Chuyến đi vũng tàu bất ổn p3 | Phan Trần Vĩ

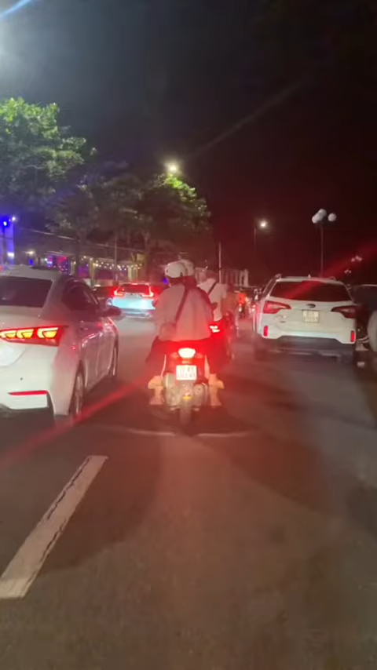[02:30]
Do là gần cuối tuần đông quá Thôi đi về mơ chơi tiếp